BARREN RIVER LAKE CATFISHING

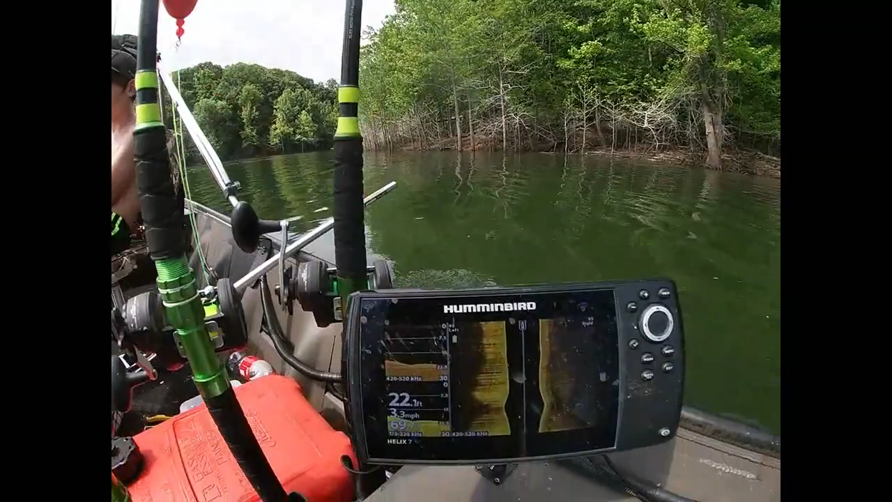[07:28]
On screen: depth 22.1 ft, speed 3.3 mph
Nothing, we ain't really been marking any fish. They just been swimming through, I guess.
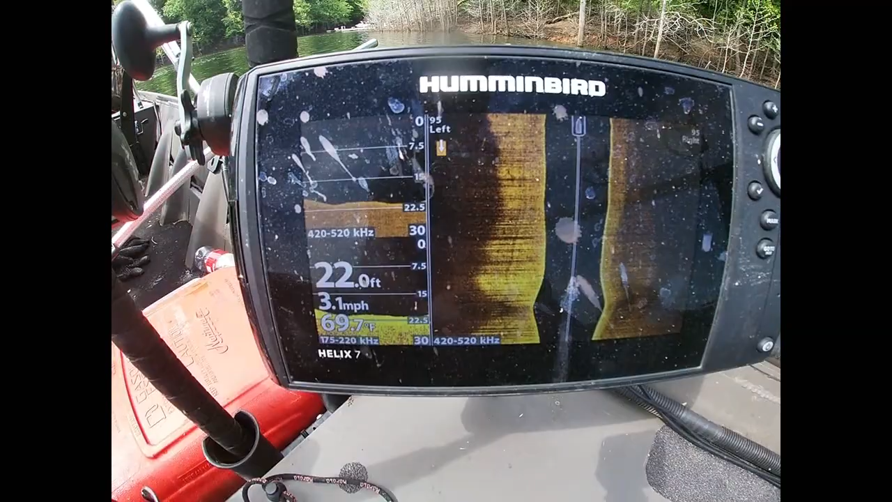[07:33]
On screen: depth 22.0 ft, water 69.7°F, speed 3.1 mph
About 24 foot of water is where we've been sitting.